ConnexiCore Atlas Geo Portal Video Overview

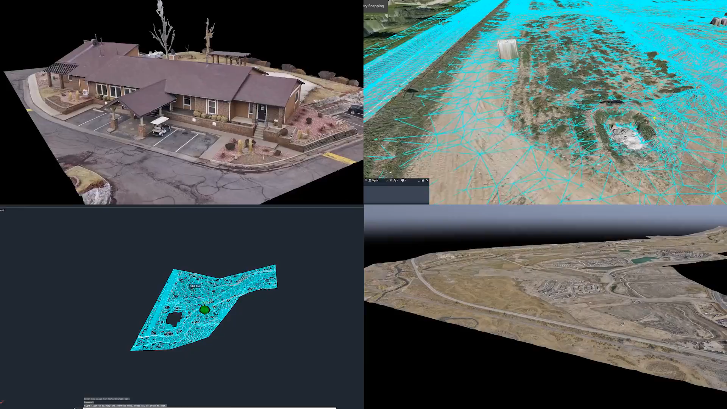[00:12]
at Conexacore we specialize in creating survey grade digital twins of your projects whether this is a construction site or an existing structure with geoportal we can measure and inspect your property from any perspective and collaborate with other stakeholders our key
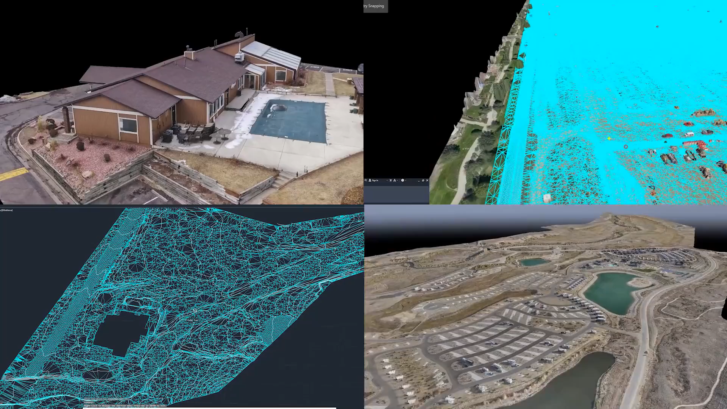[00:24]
drone mapping outputs are a complete CAD drawing including an orthomosaic tin surface
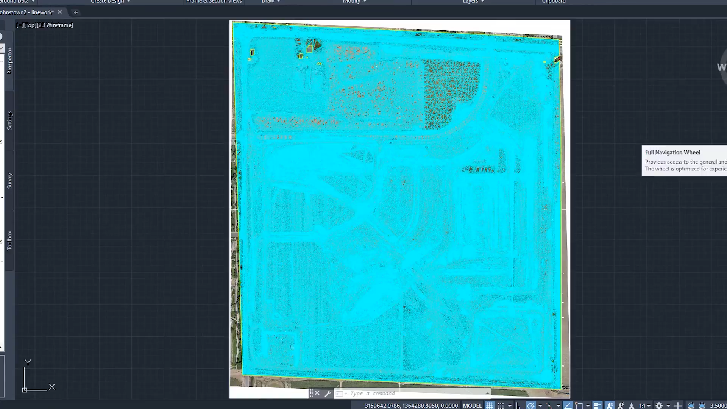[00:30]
and a complete line work extracting all of the current features here you can see one of the